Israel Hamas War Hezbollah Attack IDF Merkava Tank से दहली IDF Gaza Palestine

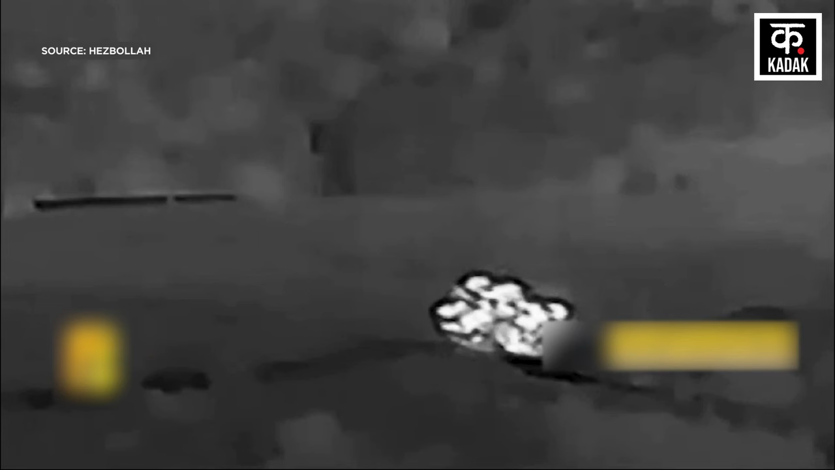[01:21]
सीधे रॉकेट फायर कर दिया जिसमें IDF के चालक दल को भारी नुकसान हुआ है
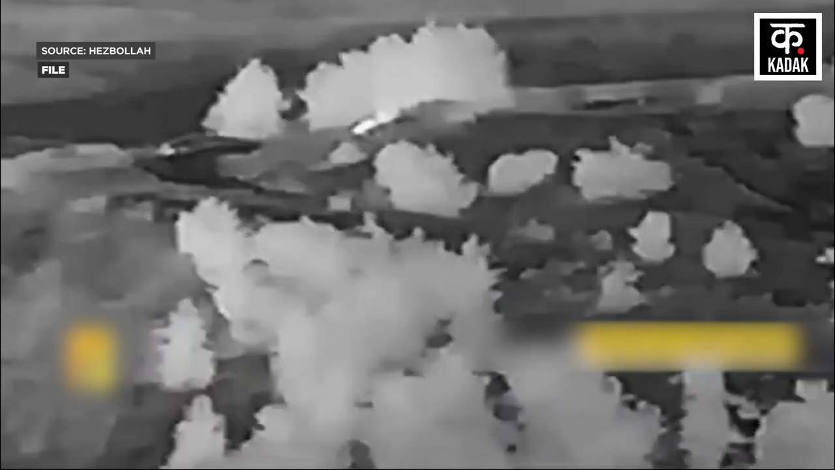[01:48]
और इस हमले के बाद रात करीब 8 बचकर 17 मिनट पर हिजबुल्ला
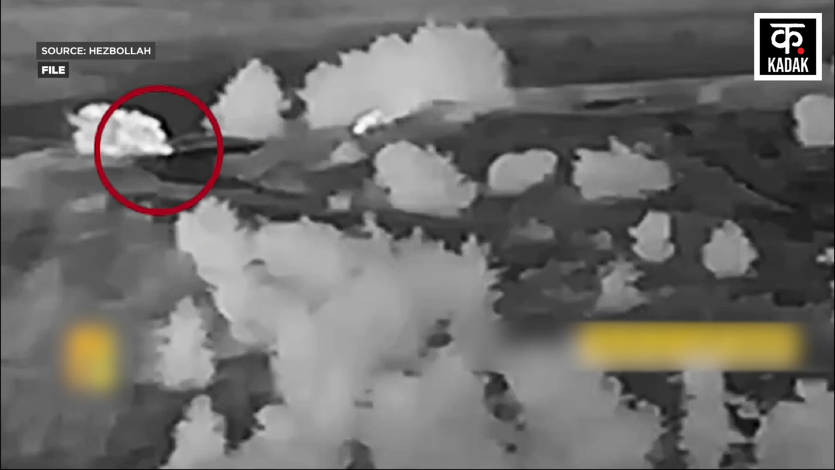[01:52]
ने बेहद ही सुनियोजित तरीके से इफ्तर रमोत नफ्ताली ट्राइंगल में इसराइली सैनिकों पर एक और बड़ा हमला कर दिया हिजबुल्ला का कहना है कि उसने इस हमले में IDF पर रॉकेट और गोला
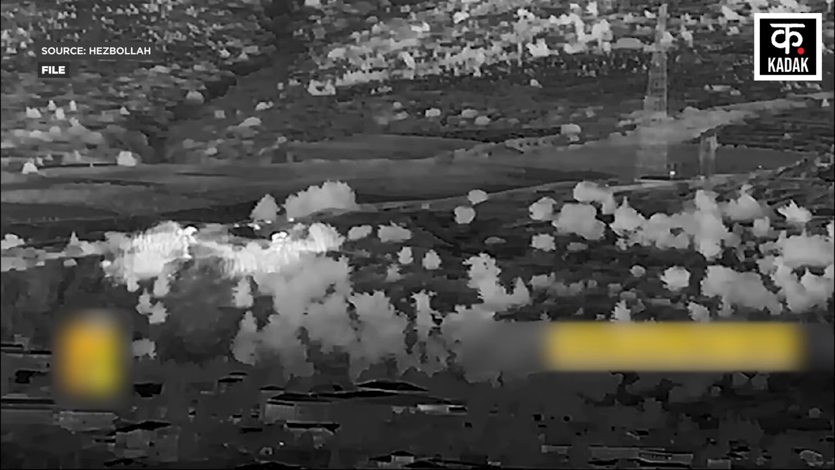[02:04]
वारुद्दागा है जिससे इसराइली फौज का वाहन पूरी तरहा से तबाह हो गया और